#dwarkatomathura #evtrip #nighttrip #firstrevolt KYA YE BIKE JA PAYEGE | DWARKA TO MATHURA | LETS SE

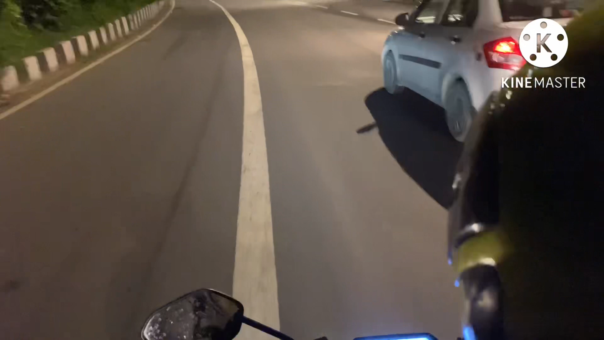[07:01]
आ ठीज है है पा� तो बाई यह देखो यहां पे गालेखा है बस, ट्रक्स, टैम्पूस, यूसलिप रोड है और जो फिसलना है इने, है फिसलेंगे कहां से,
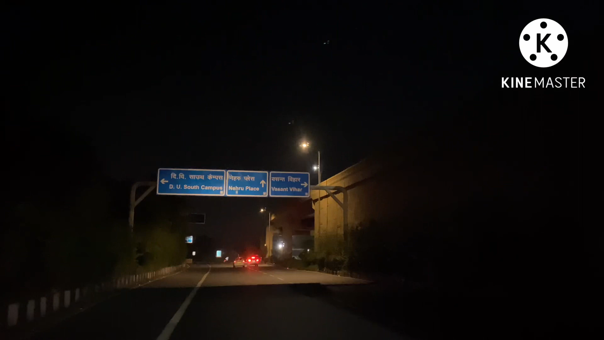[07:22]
तो बाई यह देख लो, बोड कि तक क्याना लोग रहा है, बसंद यहां देर राइव और दू अलमाद
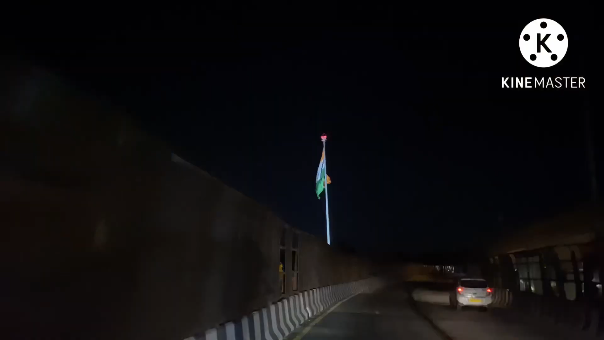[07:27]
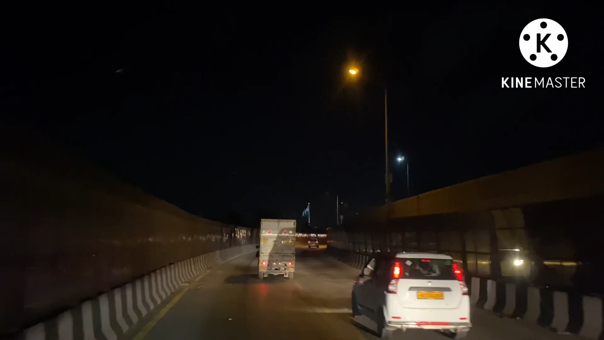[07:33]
यह देखो, हमारे तो सुवेडी प्राइट के दर्शन हुआ है,
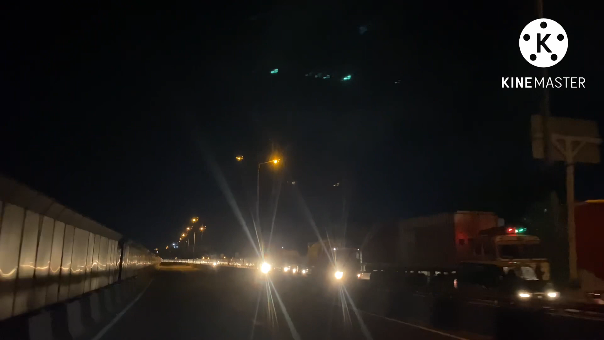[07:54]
तो बेगर आरोपलेन जा रहा है ओचन दर्शन हुआ है, हम दो आसमाह दून हमे बत्यत का पकड़ी है तो बाई यह एरोपलेन जा रहा है, अच्छा लग रहा है, हमजी 100 लग रोड बे जा रहा है हमारी तो बाय की बैटरी है, बो आचिक है, 88% रैस भिखा रहा है,
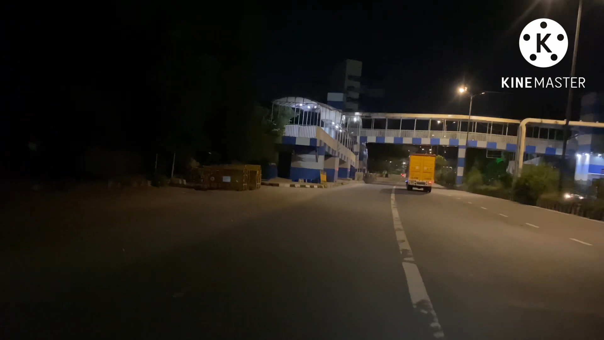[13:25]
प्रिज जा रहा है वाला हमी भी हो रहा है यह बाई की बैटरी भाई अपनी आ चुकी है 80% और ब्रेस लेका रहा है बंद
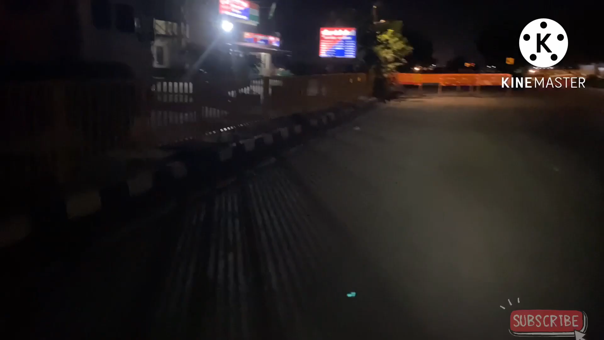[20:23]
यह देखो पुलिस्टोफी आदो यह चलो चलो चलो बादी
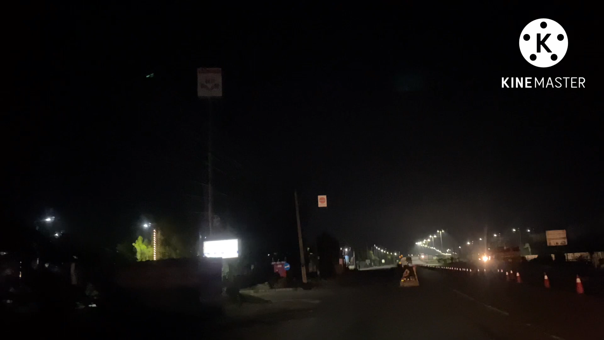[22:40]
तो भाई अपने को फाइनली एक चार्जिंग पॉइंट जो है दिख चुका है लो लो
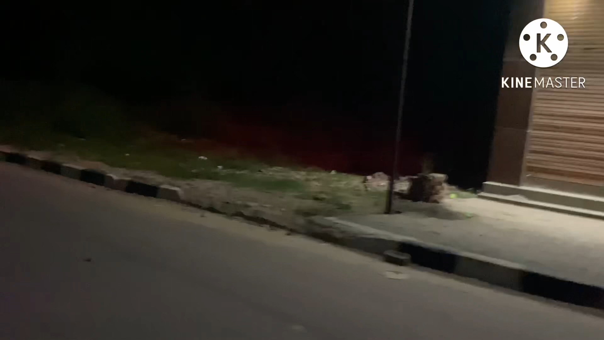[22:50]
आगे लो आगे लो तो अभी हम आपको दिखाते हैं वो चार्जिंग पॉइंट आप वाला है मतलब जो लोग इंस्ट्रॉल कर वाले तो उसमें मैंने
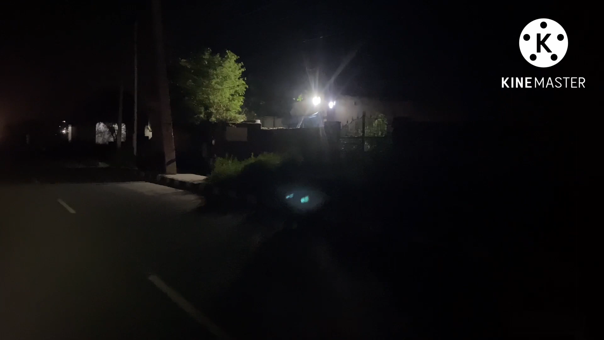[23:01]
दूर से देख लिए तो इसमें लाइट चल रही है और लो आगे लो वो देखो वो लग रहा
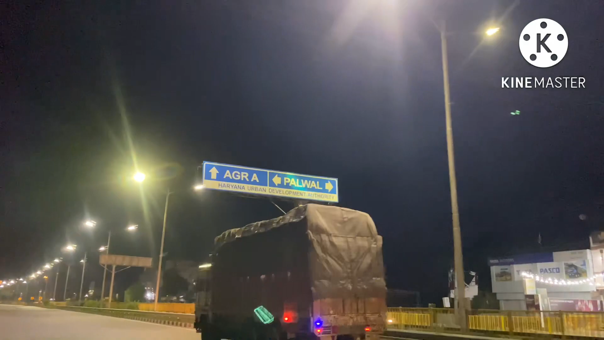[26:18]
पलवल का बोड़ी आगया है अगरी
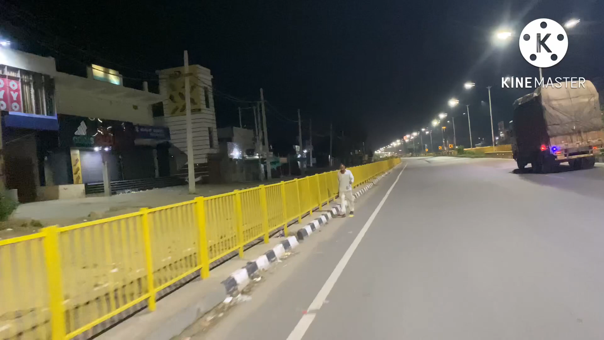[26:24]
फाइनली फाइनली भाई अपने को मिल चुका है यहाँ पे चार्जर और यह चल चुका है